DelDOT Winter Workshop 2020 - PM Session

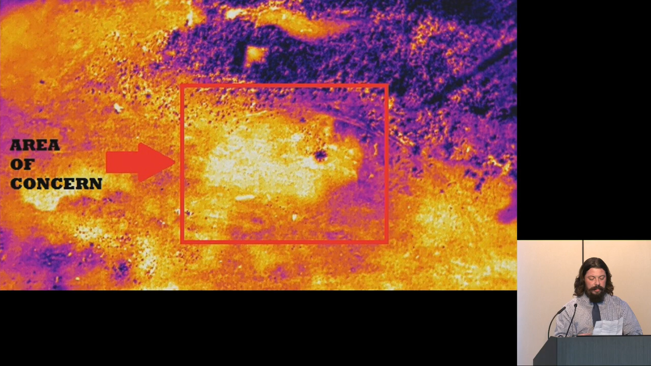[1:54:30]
We are also doing with thermal is, I know South District is using them during pavement operations, and they're kind of just testing this out right now, and they're using it for bridge deck delaminations to kind of see how all that is structurally built. These are some of the programs we've been running through.
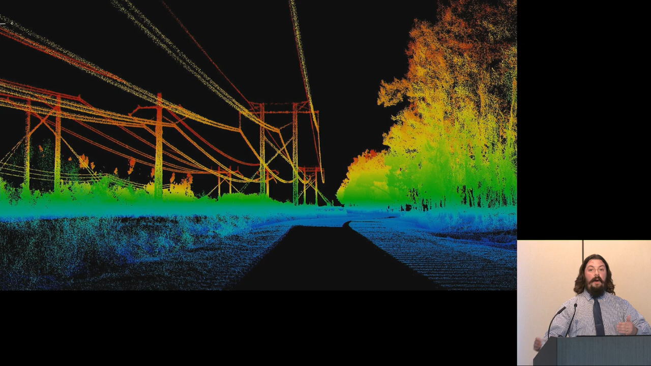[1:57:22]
I would be able to provide if we were able to fly LiDAR. I'm hoping that, you know, I did pretty good on this presentation to get this. Right, what do you think?
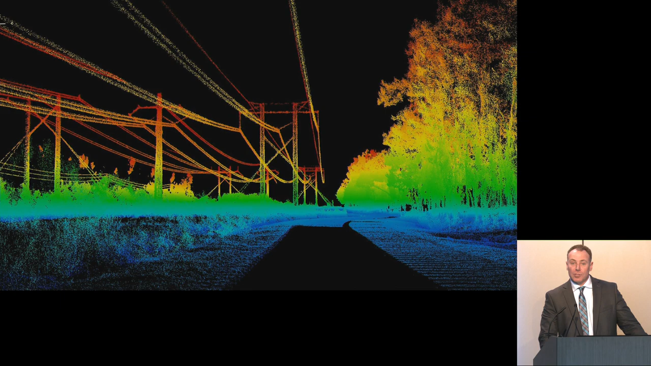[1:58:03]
So we had to drive piles underneath of it. By having drone use and surveying things, we can actually get an elevation or horizontal alignment of the actual aerial line. So it's just an increased capability that we have with the drones. I'm going to close out with this video.